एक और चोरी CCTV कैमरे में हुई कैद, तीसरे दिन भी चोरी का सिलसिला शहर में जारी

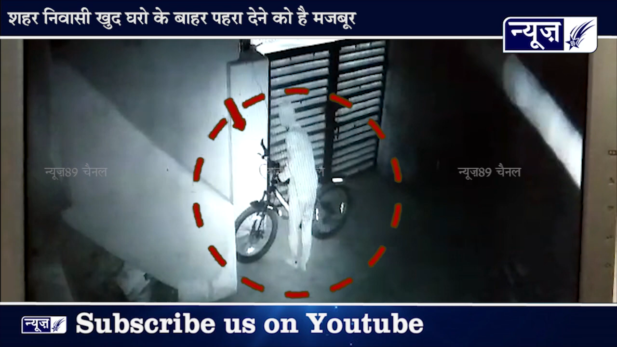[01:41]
जिसमें चोर बड़े ही आराम से एक घर से दूसरे घर में दाखिल हो रहा है और कुछ हाथ नहीं लगा तो बच्चों की साइकिल पर ही हाथ साफ कर रफू चक्कर हो गया।
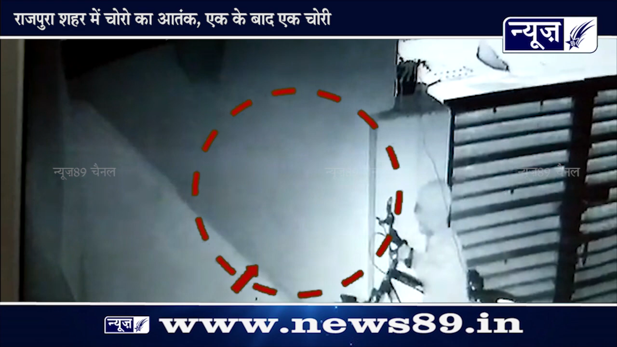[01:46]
आप इन सीसीटीवी फुटेज में देख सकते हो कि चोरों
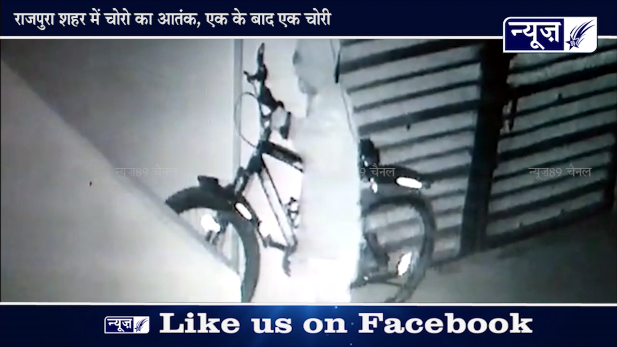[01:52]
को पुलिस का कितना खौफ है कि आराम से रोजाना किसी ना किसी दुकान या मकान को
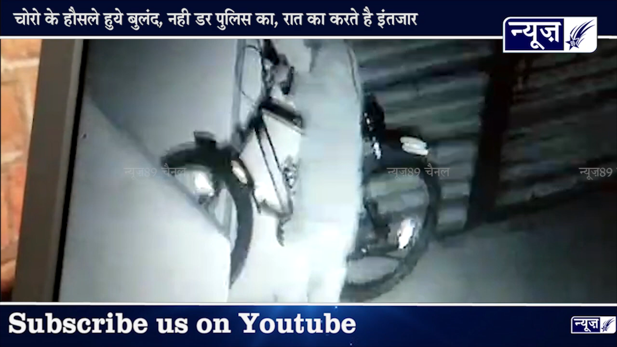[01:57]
अपना निशाना बना लेते हैं और बिना किसी डर के फरार होकर अगली रात का इंतजार करते हैं। और पुलिस सिर्फ कार्रवाई के नाम पर भरोसे के अलावा कुछ नहीं दे पा रही है। अब तो राजपुरा शहर के लोगों का ये हाल है कि उन्हें अपने घर के बाहर रात को